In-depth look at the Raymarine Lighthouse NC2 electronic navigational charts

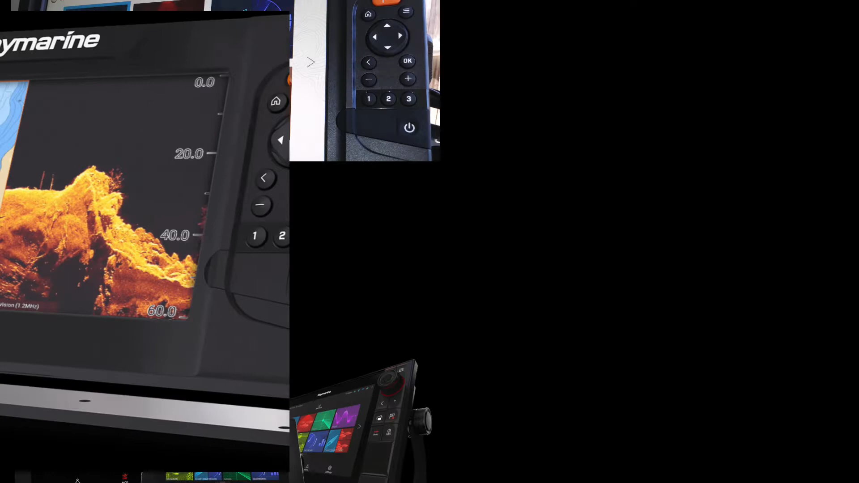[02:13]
Axiom Pro and the Axiom XL. The Element which is the unit that we're looking at here and then also the
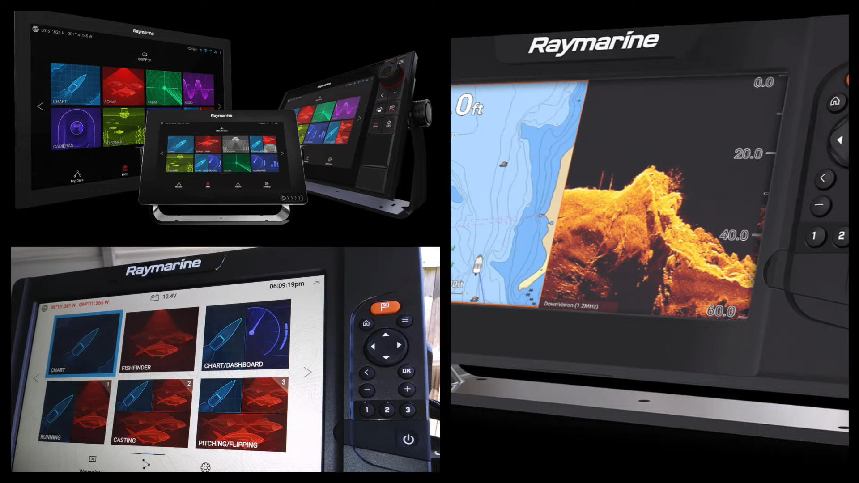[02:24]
ESGS series any of them that are running the Lighthouse 3 operating system.